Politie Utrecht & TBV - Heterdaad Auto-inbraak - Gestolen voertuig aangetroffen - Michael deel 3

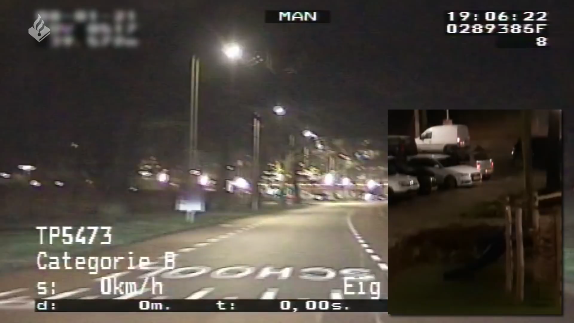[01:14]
De gaard, actie nu. De gaard, actie nu. Hij gaat nu wegrijden. Ze gaan rijden.
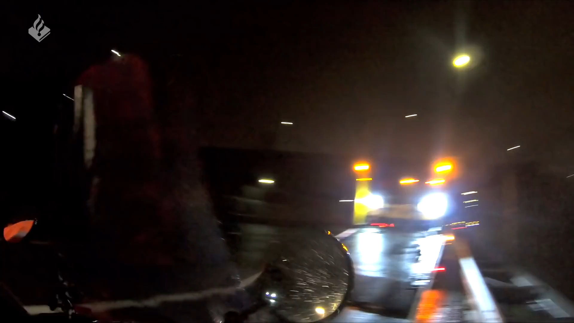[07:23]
Ja, yo. Zoals jullie konden zien,
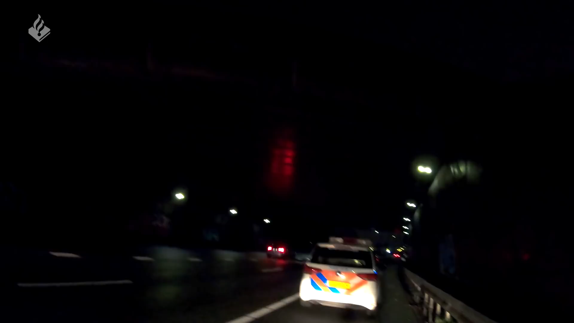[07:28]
het snorfietsje was al staande gehouden door de mensen van Rijkswaterstaat en van ProRail.
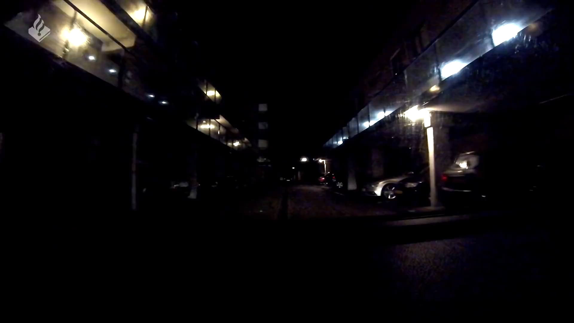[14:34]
Nou, ook deze kleine meldingjes die hebben ze zelf opgelost al. Weer. Want de jeugd is weg.